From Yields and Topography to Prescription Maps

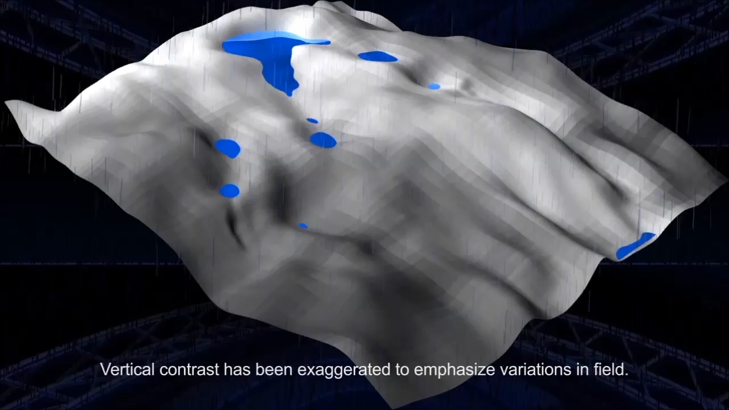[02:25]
The natural movement of the fertilizers and other organic material in the farm field is from high points to the low.
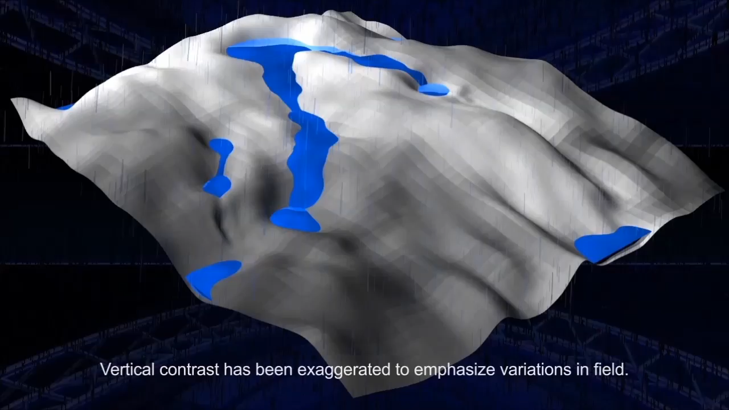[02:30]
This sequence shows the filling, overflow and continuous movement of water. It highlights the potential for nutrients to be transported in this flow.
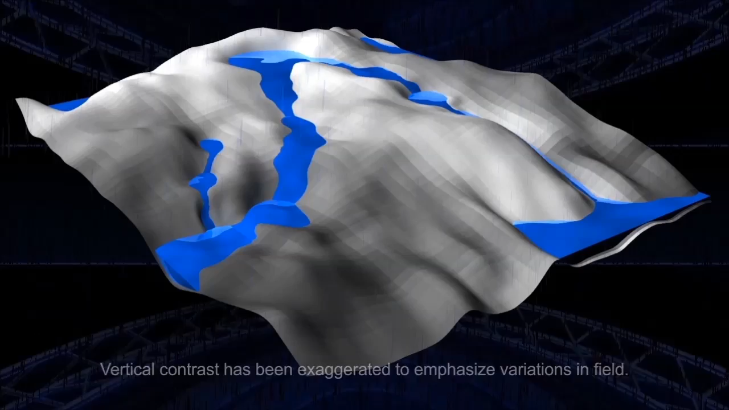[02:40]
Field hydrology can be very complex with streams often running in directions that seem counter-intuitive. The overall effect is fertilizers being removed from higher